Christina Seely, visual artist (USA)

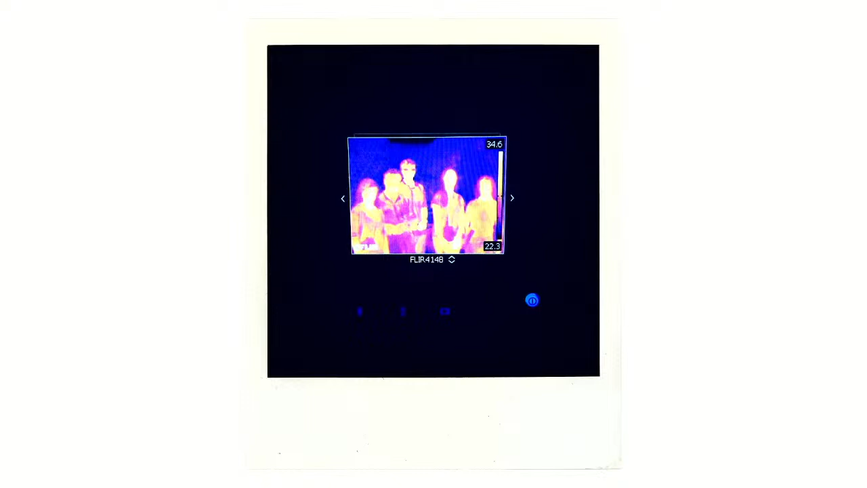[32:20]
And I also went out at night with a frog and bat researchers at one night, and we used infrared, they used infrared cameras to do their work in the dark. So this is a portrait of all us warm-blooded animals together using their gear.